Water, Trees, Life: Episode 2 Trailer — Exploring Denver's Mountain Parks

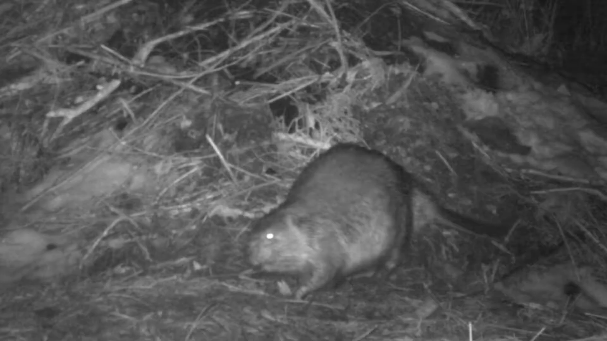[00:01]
You may be surprised to find out that we have beaver here in the middle of the city.